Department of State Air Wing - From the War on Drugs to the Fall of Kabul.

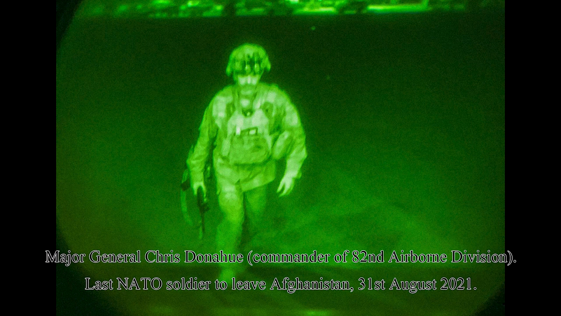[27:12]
On August 31st, the last American forces left Kabul airport, finally ending their 20-year war in Afghanistan.